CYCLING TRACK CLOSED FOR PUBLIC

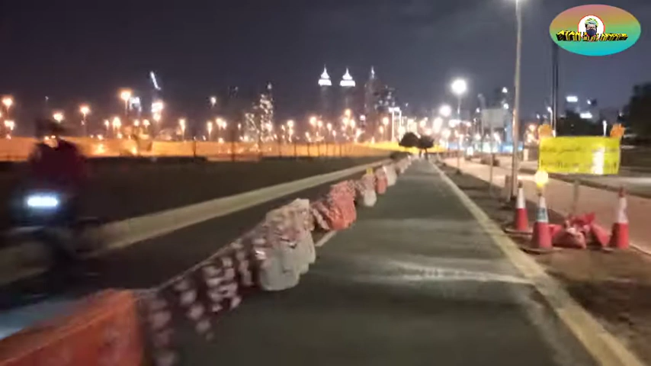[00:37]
So naging two lane itong one way Na one lane Alright So ayan,